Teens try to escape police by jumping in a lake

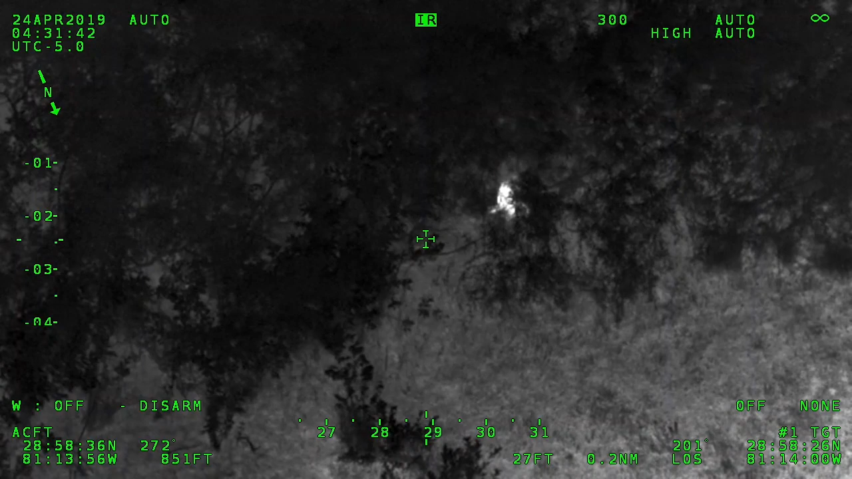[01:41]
Looks like he's laying down now. Off your, Cody, off your, uh, left.
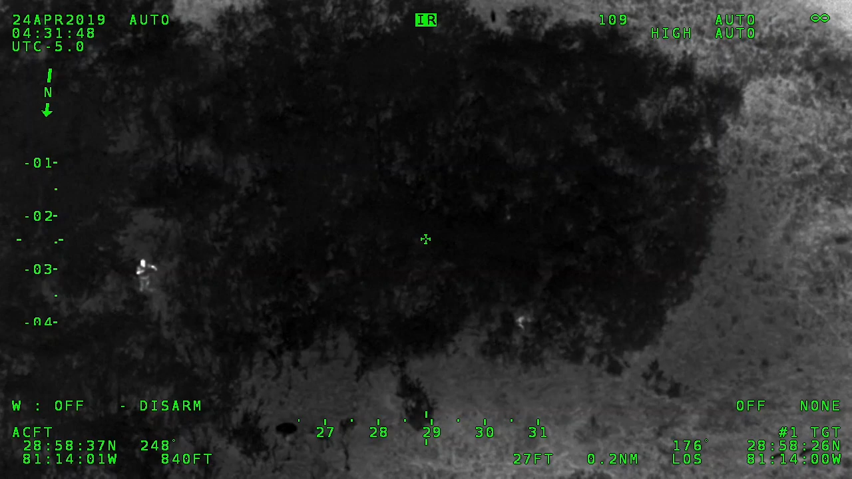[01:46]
About your nine o'clock. Yeah, the.
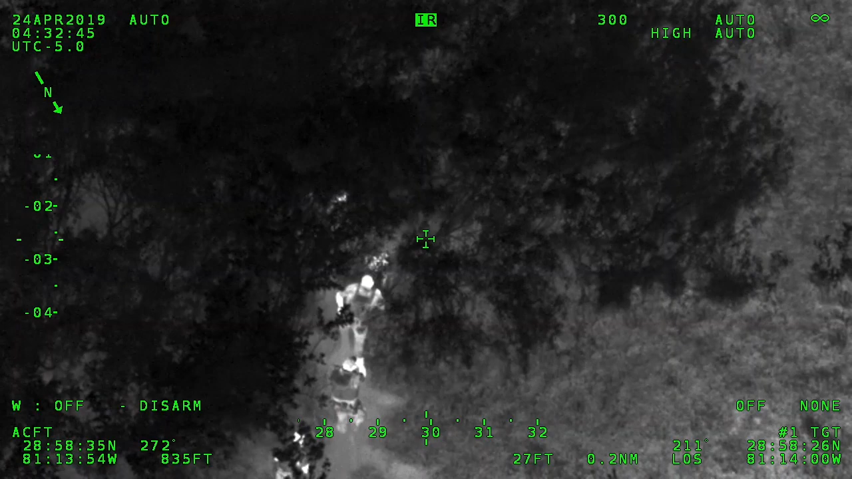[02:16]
Wait. Lynx's arm. Wow, the only one got me locked.ramid.
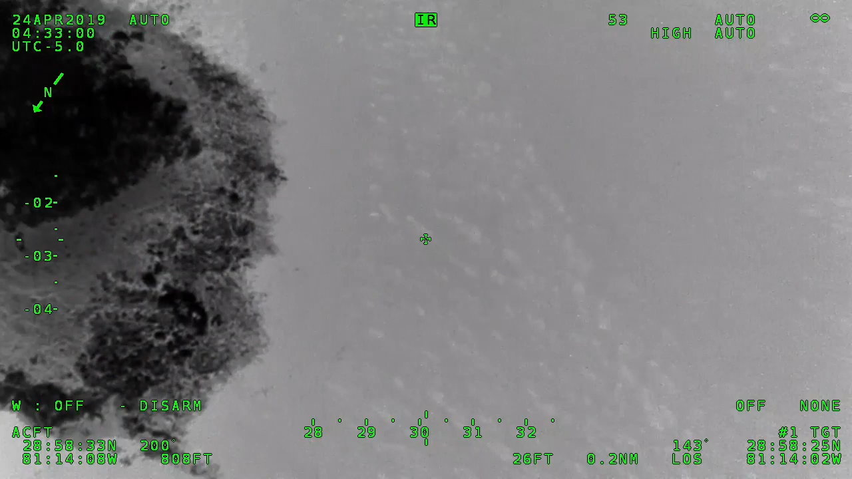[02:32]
I have no clue where we're going to bring rescue.
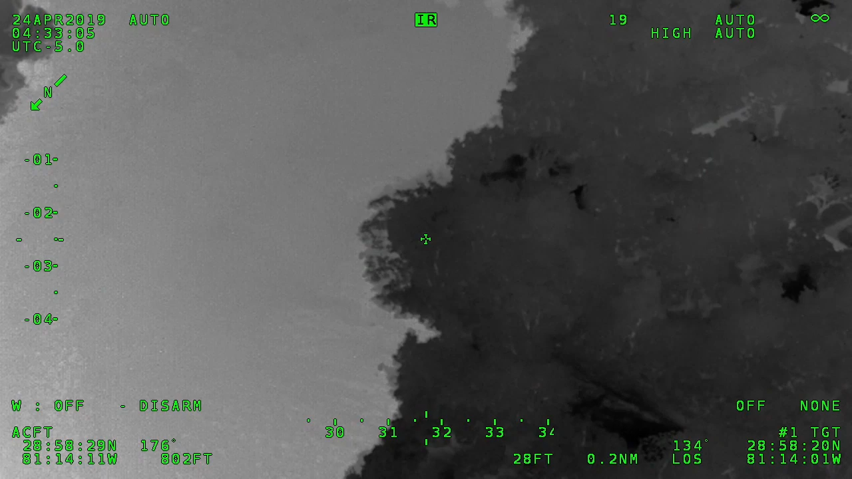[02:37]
All right, now essentially we got one in custody.
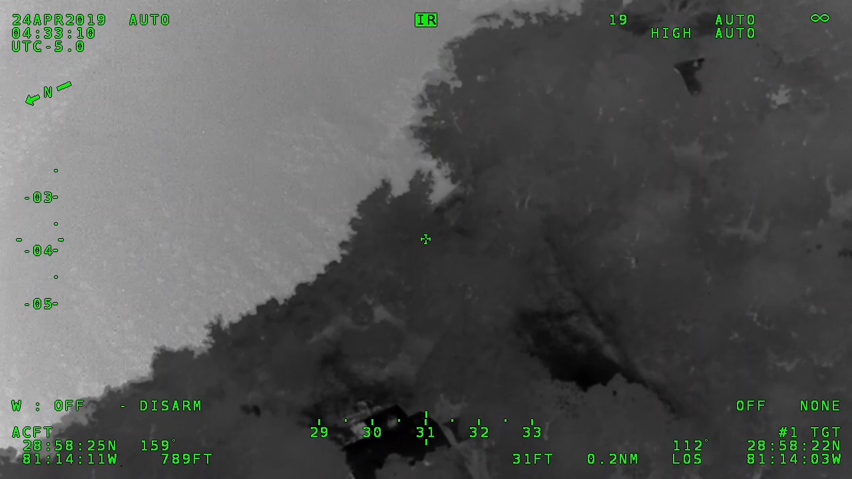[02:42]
Start rescue down this way, code one, and guys work on the other two.
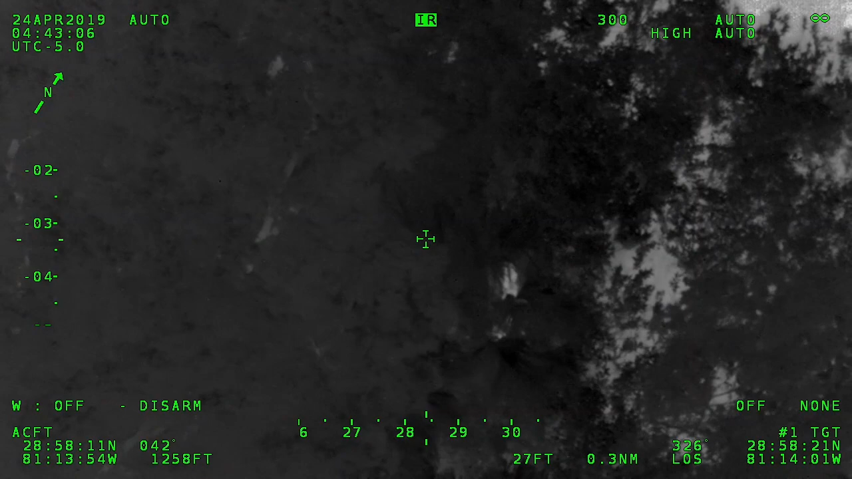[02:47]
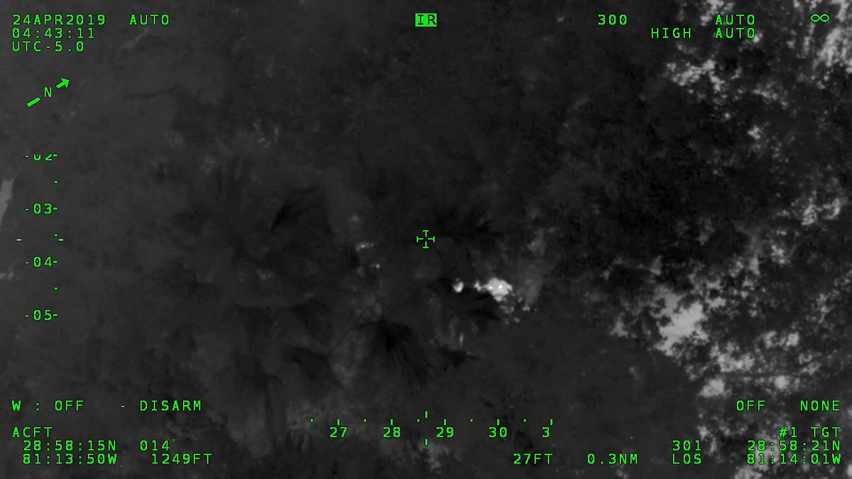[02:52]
60, we got them. 45 says we're on contact with the other two to get secured now.
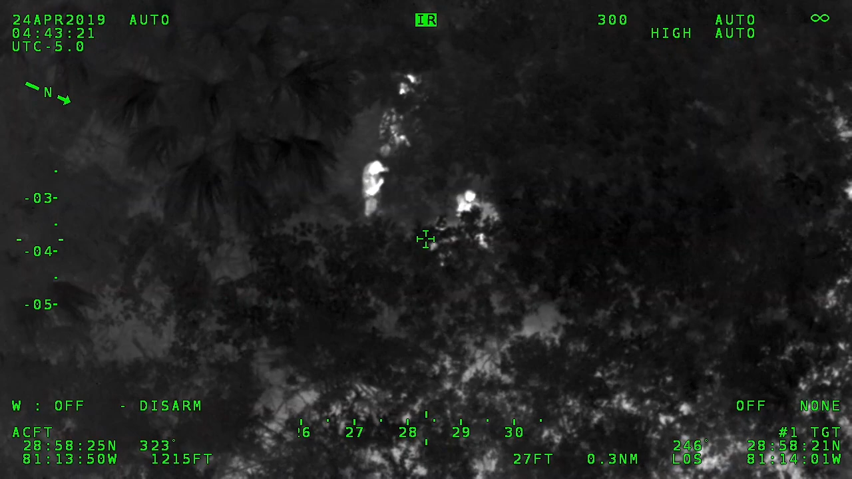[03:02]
Other two secure, 543.
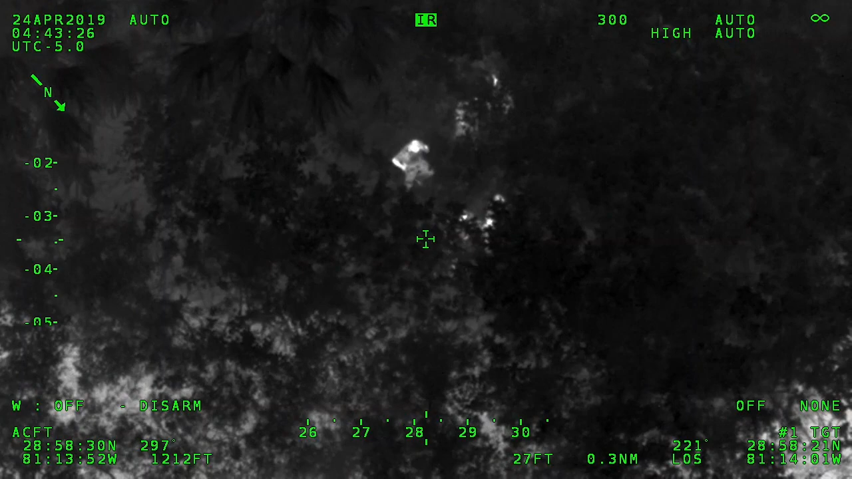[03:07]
90 there, one. All are accounted for.